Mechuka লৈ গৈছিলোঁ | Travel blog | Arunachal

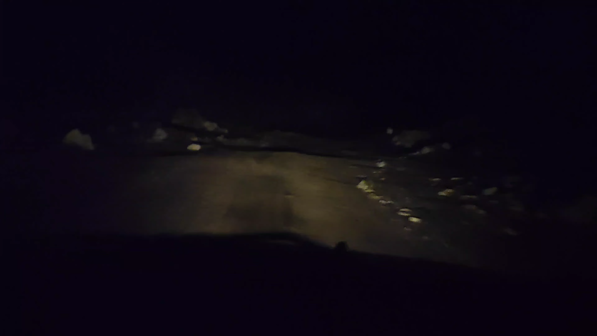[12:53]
এতিয়া চাওক আপোনালোকে এতিয়া আৰু মেচুকা পাবলৈ আমাৰ 43 কিলোমিটাৰ আছে আমি একো ৰাস্তা চিনি নাপাওঁ প্ৰথমবাৰ আহিছোঁ ইয়াতে গেপো দেখাই আছে 5 কিলোমিটাৰ এনেকুৱা এখন ঠাই য'ত অলপ আগতে কি আছে আমি একো গম নাপাওঁ 10 মিটাৰমান
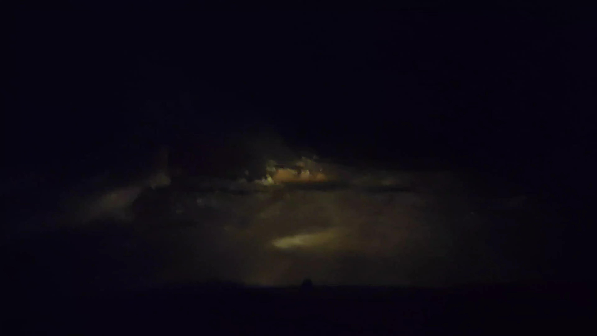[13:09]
20 মিটাৰ আগতে কি আছে একো গম নাপাওঁ এনেকৈ গৈ আছোঁ আৰু 1 ঘণ্টা লাগিব আমাৰ মেচুকা পাওঁতে আমি ধৰি লৈছোঁ আৰু 1 ঘণ্টা
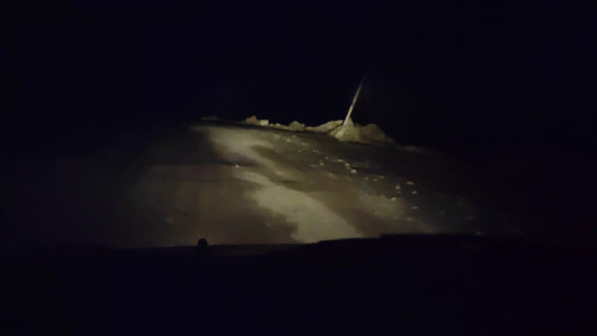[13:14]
1.5 ঘণ্টা লাগিব আমি ৰাতিপুৱা 5টা বজাত ষ্টাৰ্ট কৰিছিলোঁ এতিয়া অলমষ্ট 7:30 7:40 হৈ গৈছে অলমষ্ট 14 আৱাৰ্ছ আৰু 2 আৱাৰ্ছ লাগিব টোটেলি হেট্ৰিক জাৰ্ণি হেট্ৰিক জাৰ্ণি হ'লেও আমাৰ ভাল লাগিছে কি ইয়াৰে